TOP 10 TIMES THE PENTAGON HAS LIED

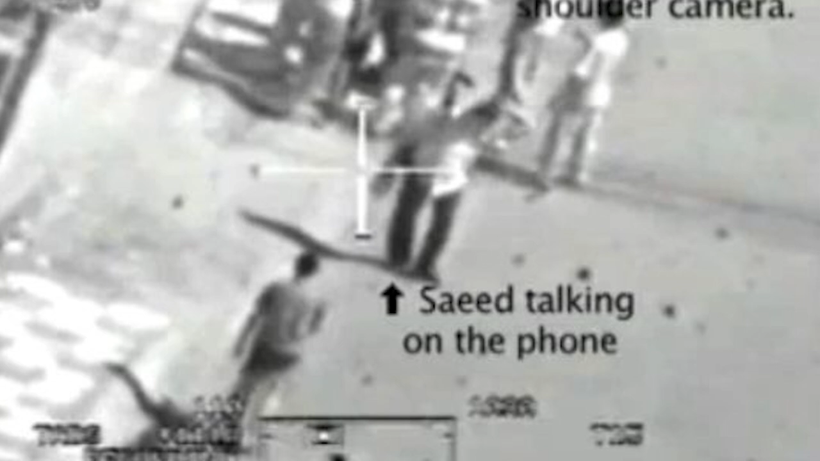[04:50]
One that didn't include snipers or attacks, but just a report of an alleged Iraqi spotter who was monitoring and reporting on US activity.
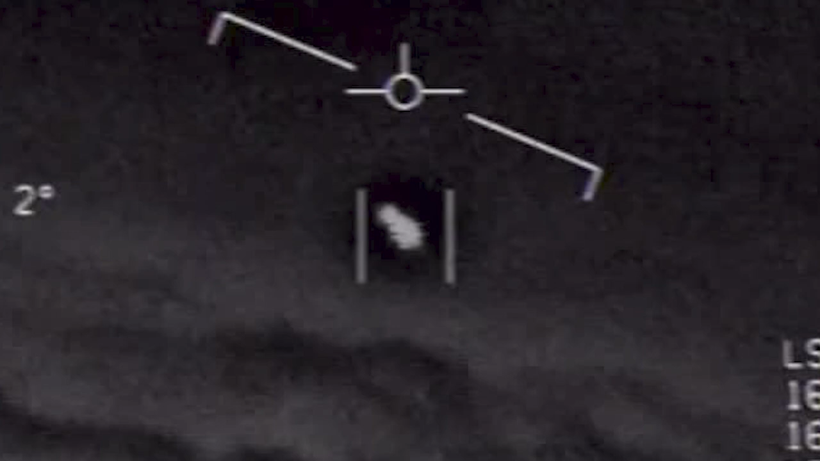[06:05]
In December 2018 and March 2018, the New York Times released three allegedly declassified videos from the US Navy capturing what appeared to be UFOs.